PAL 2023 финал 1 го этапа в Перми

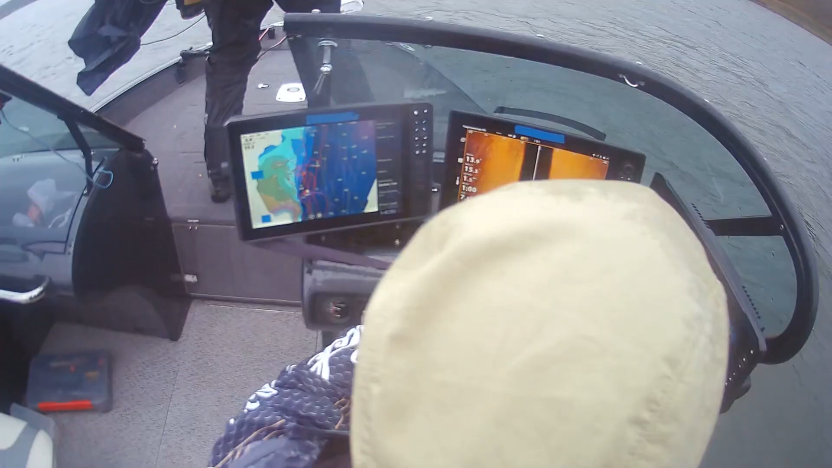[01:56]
Ровно два часа. Ровно рыбы! Я вижу рыб.
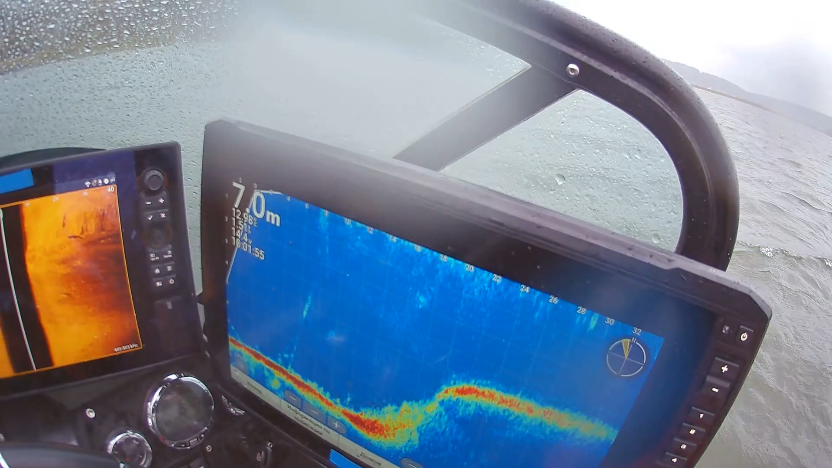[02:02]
On screen: depth 7.0 m
Джиговую вставать? Пока нет. Биг бейт? Да. Ваня, они, по-моему, на месте.
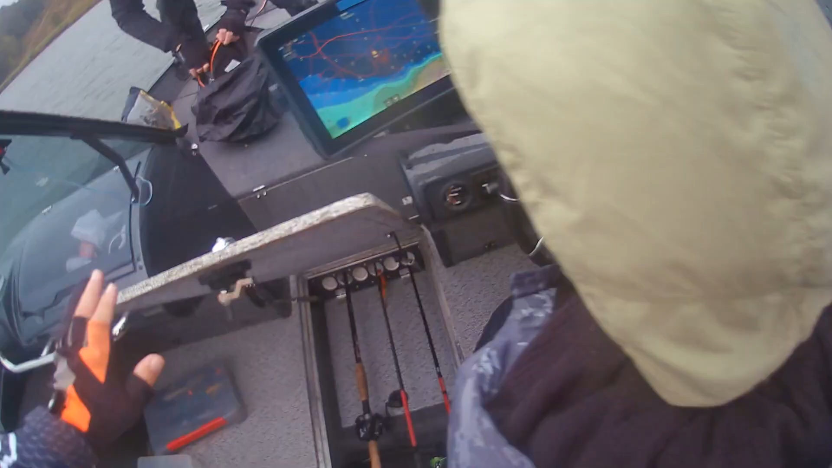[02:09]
Слава богу. Легло уже половина дела.
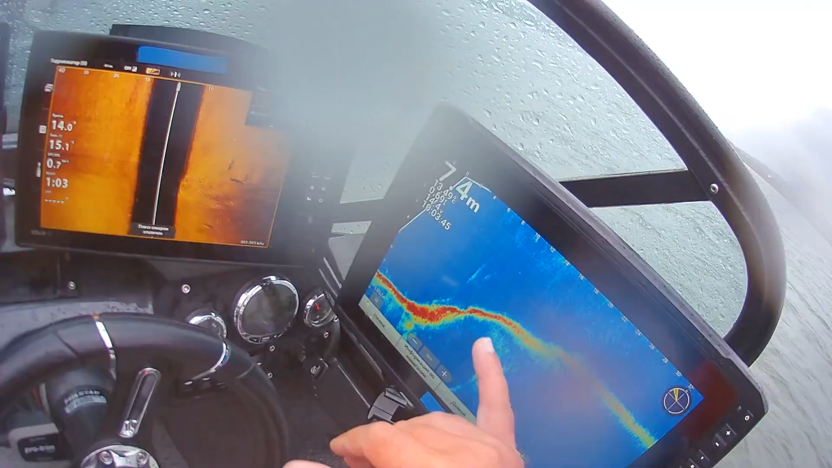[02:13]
On screen: depth 7.4 m
Вот она. Ну, это же прекрасно, Петр.
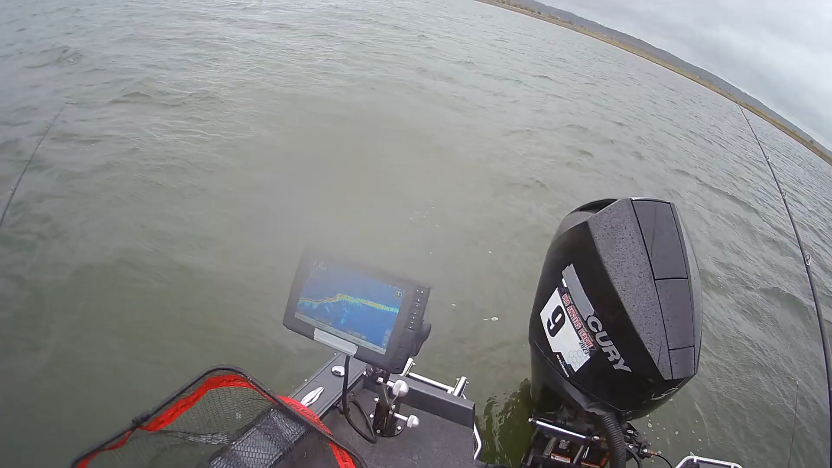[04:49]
Вот жердочка. Рыба нет. Отъехала она куда-то. Сейчас.
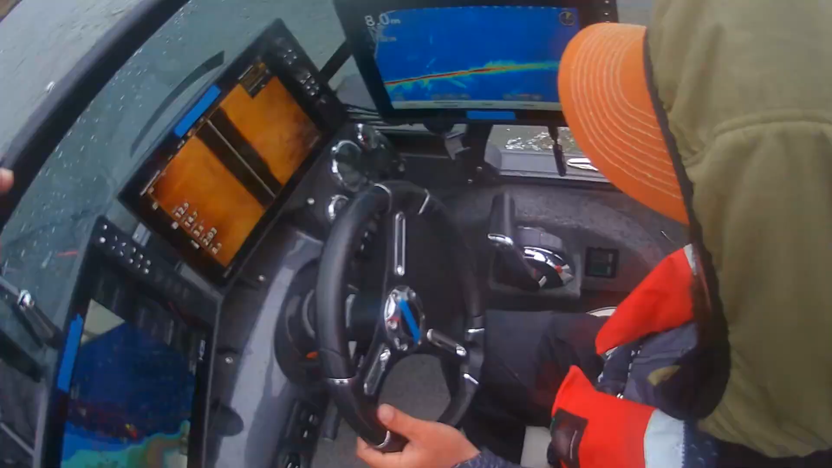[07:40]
здесь по этой брови здесь по этой брови чуть вверх вот сюда где мы вставали ага
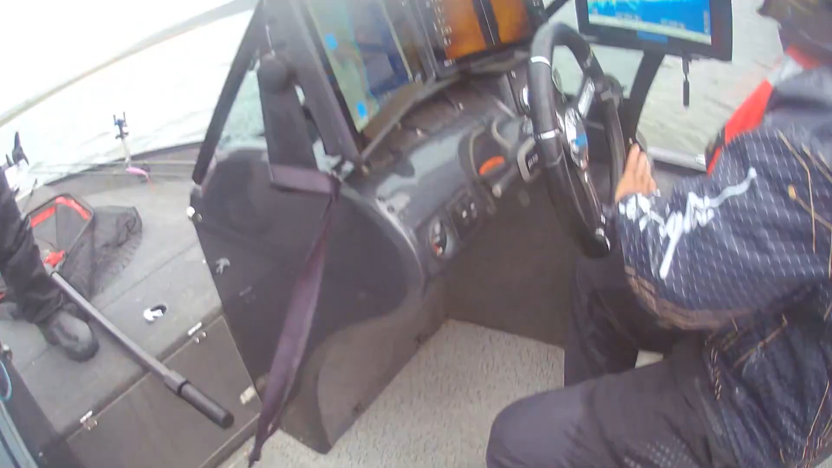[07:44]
давай а ща нет там стояла орда же
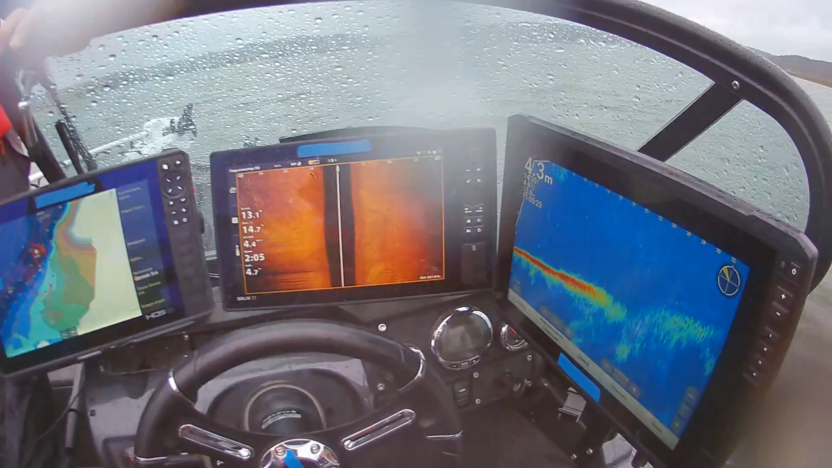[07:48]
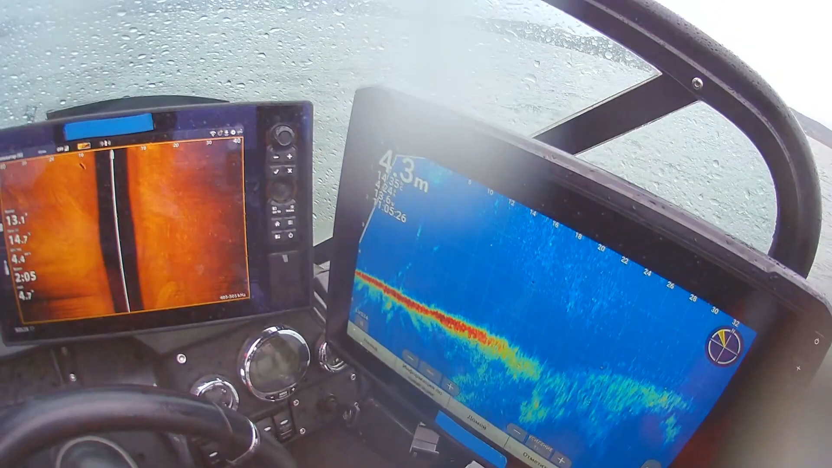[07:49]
On screen: depth 4.3 m
вот он это кормить Вань вот он его прям аллея там вот здесь вот